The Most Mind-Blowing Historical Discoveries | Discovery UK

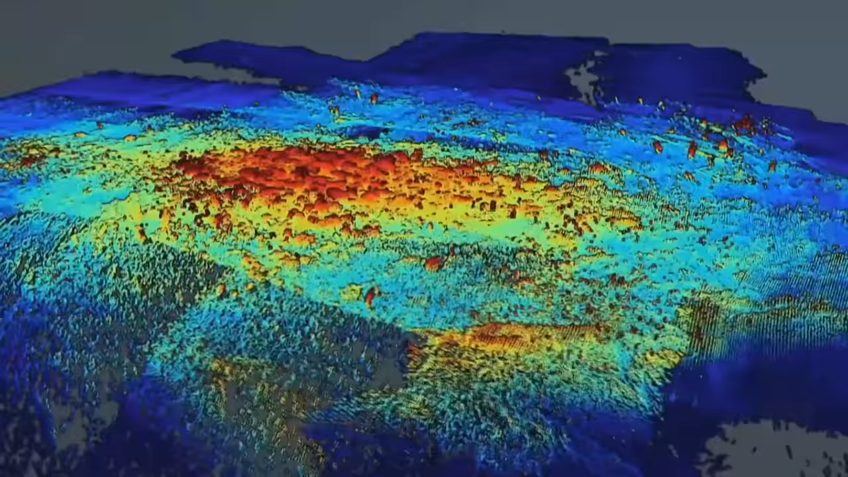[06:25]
You can really see the pattern of it, really. Yeah, absolutely. It is.
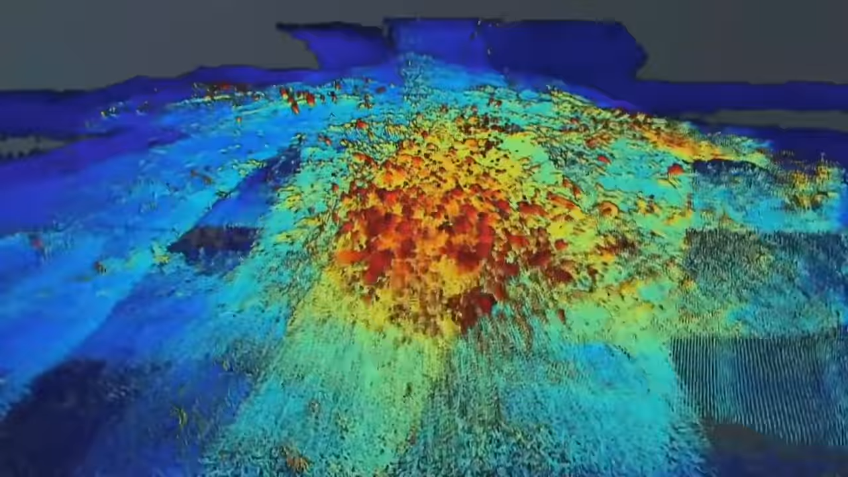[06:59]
It's impossible to ignore how similar it is in some ways to these henges we see on Orkney and other places.